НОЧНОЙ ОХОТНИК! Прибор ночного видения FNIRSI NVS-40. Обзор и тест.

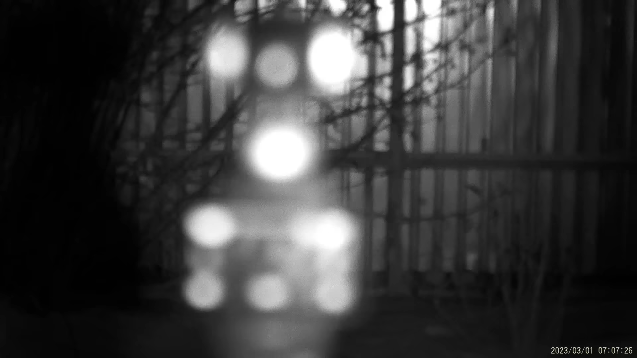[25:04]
Минимальный фокус. Сколько можно? Вот, вытянуть.
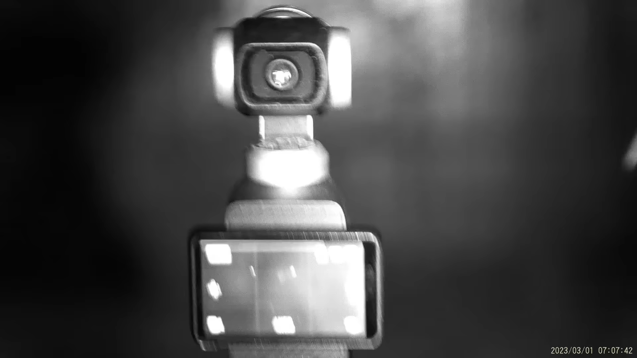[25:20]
Опять же, давайте я выключу сейчас подсветку.